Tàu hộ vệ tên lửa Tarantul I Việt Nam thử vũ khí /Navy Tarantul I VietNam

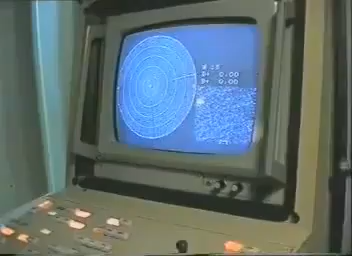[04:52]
RTS to control the gun mounts and other modern equipments. To protect the boat against optical and radar detection aids it is provided
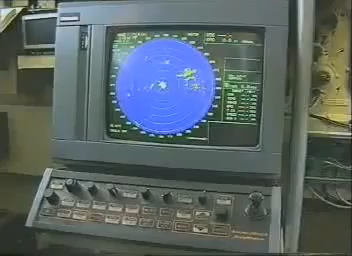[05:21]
Navigating system Navy Bridge which comprises the radar, video plotter and receiving indicator.